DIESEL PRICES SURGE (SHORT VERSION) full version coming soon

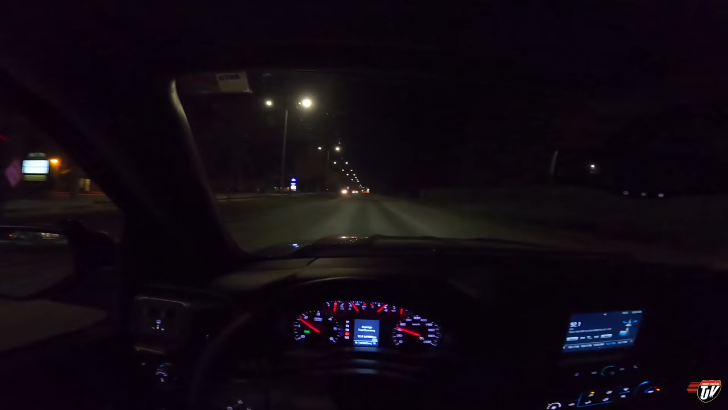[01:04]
I just want to point out that on my ride into work, the construction that has been here all winter has been completed. And most, oh wait, there's some more up here yet. Well, they've removed almost all of the one lane traffic here, and that traffic is moving smoothly on that side now. Thank God. And on schedule. I am very impressed. Good job.